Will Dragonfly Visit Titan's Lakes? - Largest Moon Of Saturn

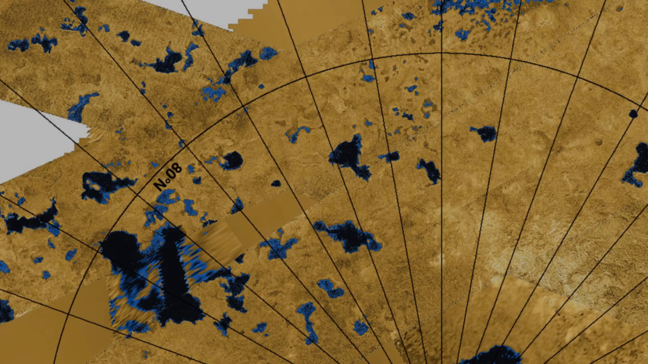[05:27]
Because the poles are much more wet overall compared to the equator,
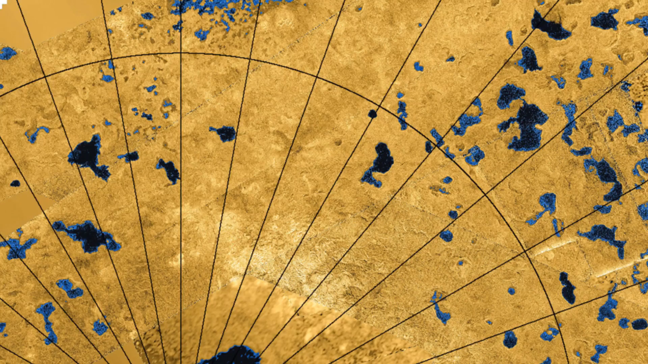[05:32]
Dragonfly could accidentally land in a puddle of liquid methane that cannot be seen from orbit, which would probably be very bad for the rotorcraft.
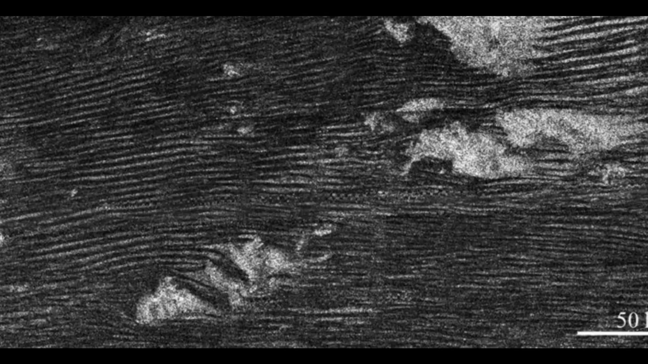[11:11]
If it lands in the interdune region, it should be very safe. That site is also only a couple of hundreds of kilometers away from the Hyges landing site.